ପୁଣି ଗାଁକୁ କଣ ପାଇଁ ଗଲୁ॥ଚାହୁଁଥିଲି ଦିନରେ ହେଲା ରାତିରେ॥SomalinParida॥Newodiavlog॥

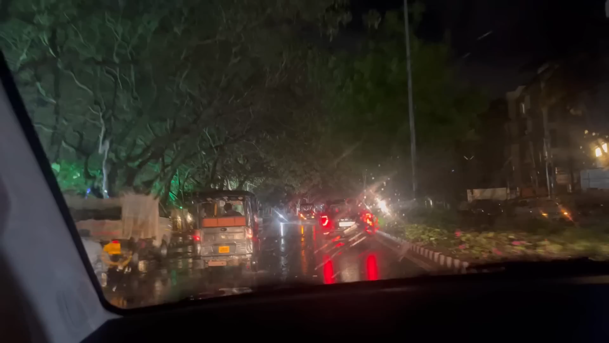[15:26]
ଘରୁ ବାହାରିକି ଆସିଲୁ ବାକି ମୁଁ ଆଜି ଦିନରେ ଯୋଉଟା ଯାଉଥିଲେ ସେଟା ରାତିରେ ହେଲା ଟୁପୁରୁ ଟାପୁରୁ ମେଘ ପଡିଲା ବିଲୁଆ ନା ବାହାବି